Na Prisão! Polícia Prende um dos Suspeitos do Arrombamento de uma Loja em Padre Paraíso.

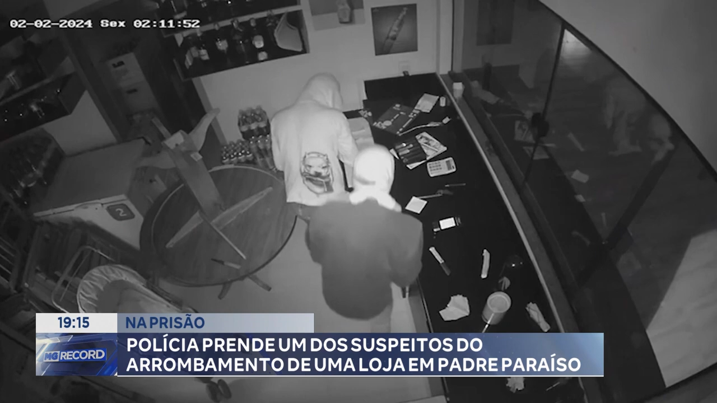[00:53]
Enquanto um suspeito fez buscas nas gavetas e armários, o outro, com um saco nas mãos, recolhia garrafas de bebidas. No fim da ação, eles pegaram caixas com mercadorias que também foram colocadas no saco. Cerca de 10 minutos após invadir o supermercado,